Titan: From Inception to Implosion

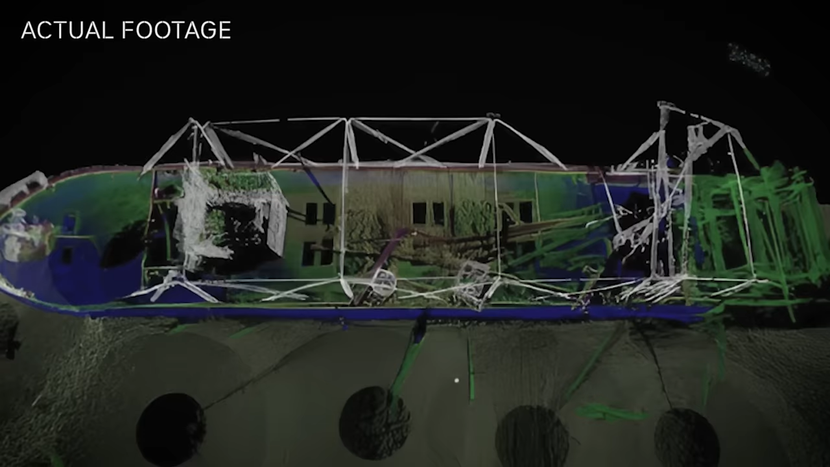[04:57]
A.J. Goddard lies in 10 meters of water in Lake Le Beige, Canada.
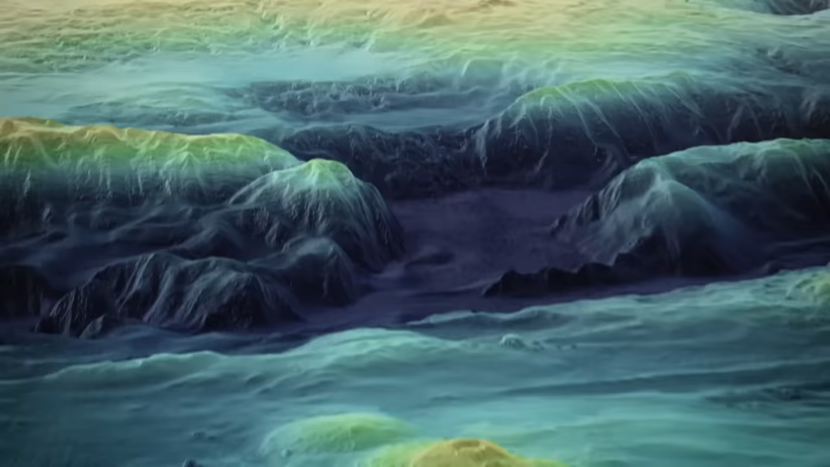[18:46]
Creating high resolution 3D scans of sites using sonar technology. Documenting the condition of aging shipwrecks.